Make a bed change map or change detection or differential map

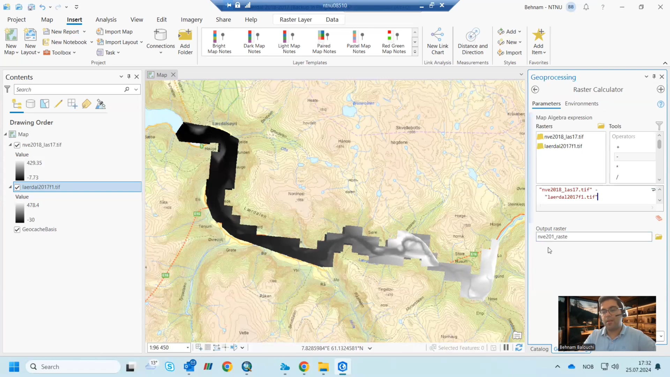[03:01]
and then the output raster is this and then we can save the data and you can see the data here
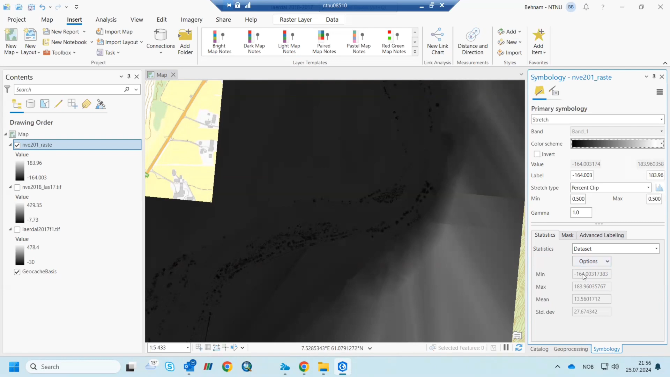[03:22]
so i just pause the video but now you can see we have the bit change here this file i can zoom to layer
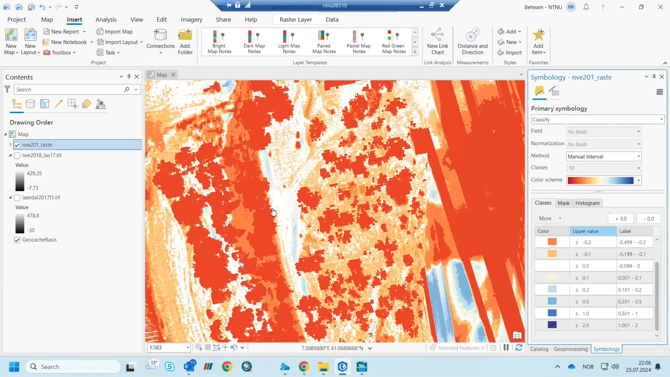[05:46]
or the white values are without any change and the blue one are deposition and the red one are the scoring and erosion there are also other way to define the pet change or differential change map or using other functions other tools that you can